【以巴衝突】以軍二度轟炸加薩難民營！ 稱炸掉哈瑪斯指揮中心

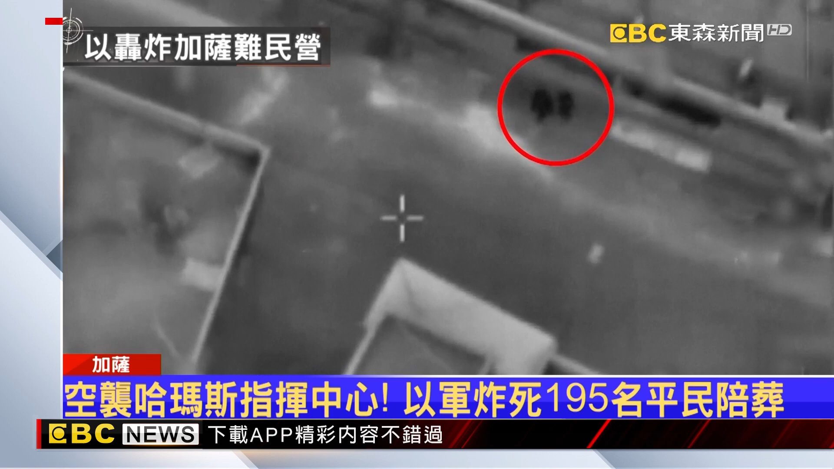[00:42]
并成功击毙哈马斯反战车飞弹部队指挥官阿萨尔。